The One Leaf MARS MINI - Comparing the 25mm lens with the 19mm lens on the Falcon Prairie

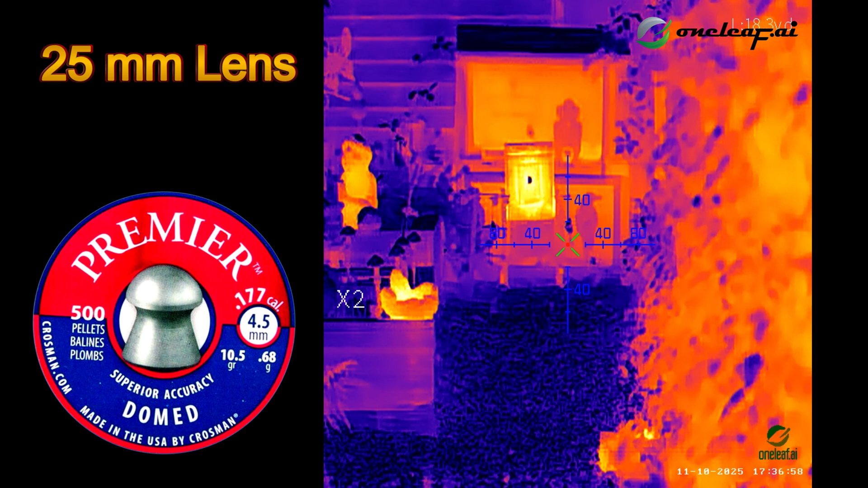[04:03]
but it's not a knot there we go 18.3 to the bird
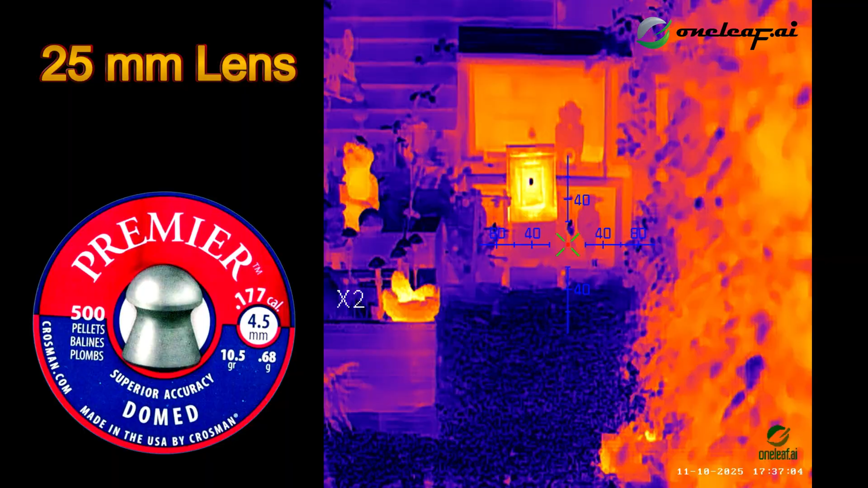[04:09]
let's go out to the early distances 21.8 let's go through the pallets